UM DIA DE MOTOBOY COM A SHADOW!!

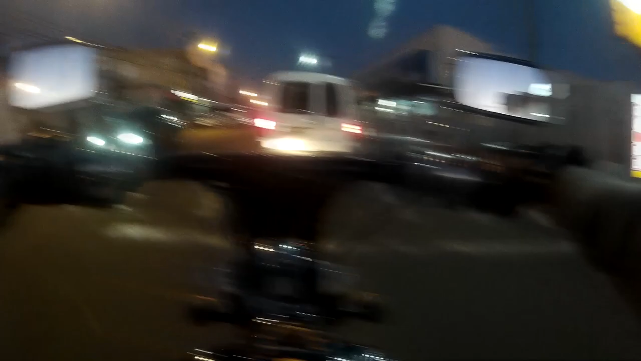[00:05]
Olha aí o buzumbo, se enfia na frente de todo mundo e foda-se.
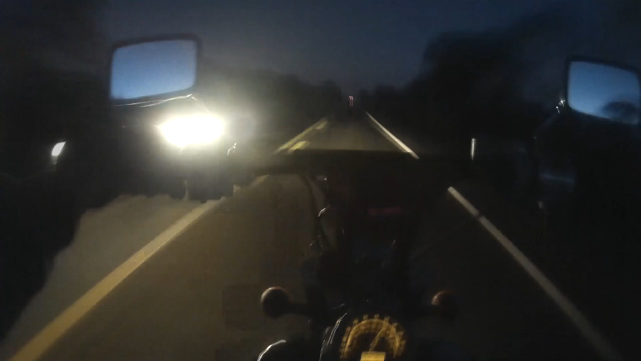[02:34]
Eu vi que tinha alguma coisa reluzindo, quando cheguei perto era a placa do malandro. Porra, velho. A Shadow, eu não sei porque ela tá rendendo mais. É simplesmente dando meio acelerador do que dando ele inteiro. Não meio, meio exatamente. Mas é por aí. Olha o outro ali, em vez de tirar, não, ele...
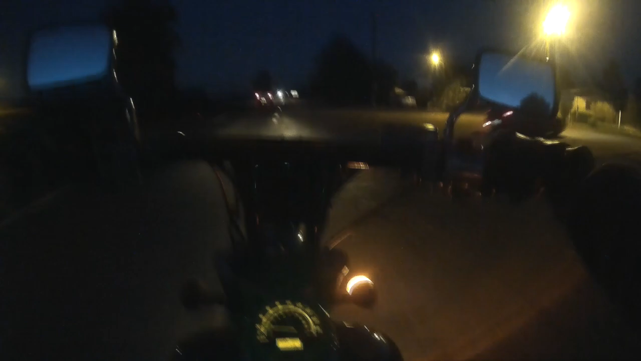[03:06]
Vai em cima até a hora de entrada e para 20 por hora em cima da BR e já foda com um. É um rebaixado, claro. Já falei mil vezes, rebaixado é uma bosta.
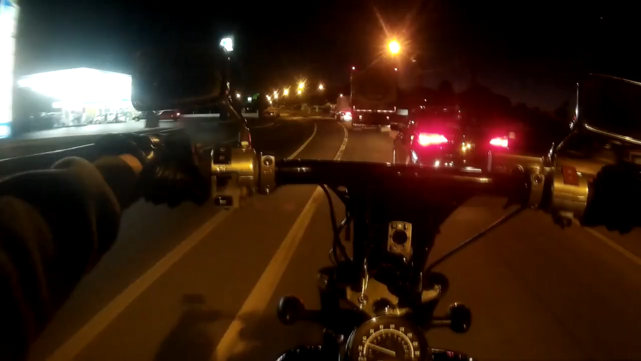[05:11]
Olha aí, aqui inicia duas faixas, mas capaz que o caminhão vai abrir, né? Vai, abre pro pai. Dirigir de início sem querer esse horário é sempre uma aventura. Tu nunca sabe o que pode acontecer.
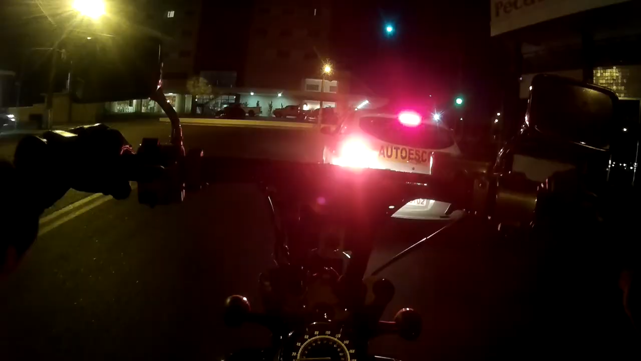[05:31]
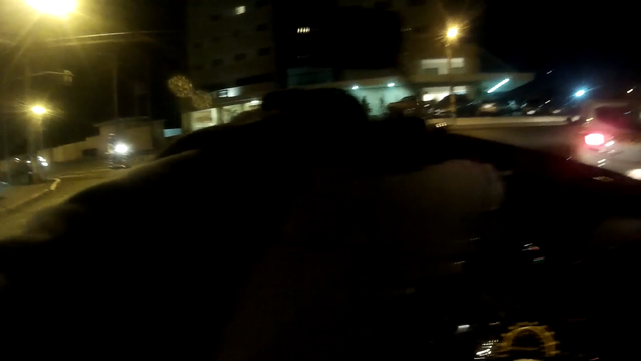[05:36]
É que tipo isso?
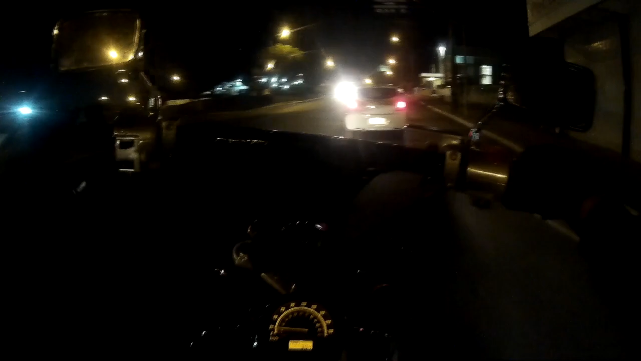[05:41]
Deixa eu filmar a placa desse pau no cu. Cara ultrapassando pela direita, foda-se, cuzão de merda. Esse aí eu tive prazer em filmar a placa.
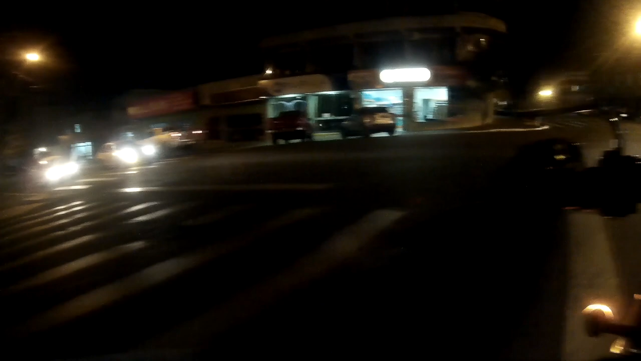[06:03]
Vou filmar e vou dar zoom na placa desse arrombado. Mais um vídeo chegando ao fim.